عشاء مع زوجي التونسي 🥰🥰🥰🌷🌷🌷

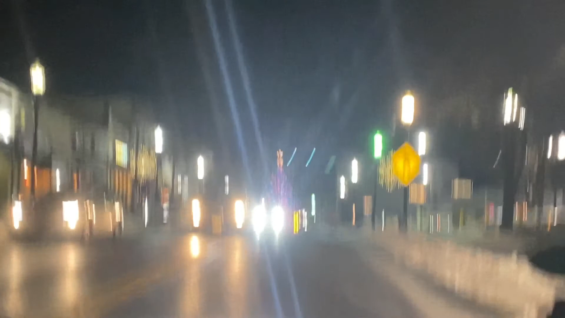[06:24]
حاولت نصوركم واخا ما داكشي ما تصورش مزيان حيت كنت في الطوموبيل وراجلي كان كيزرب فحاولت هكذا غير نختطف شي حاجه هكذا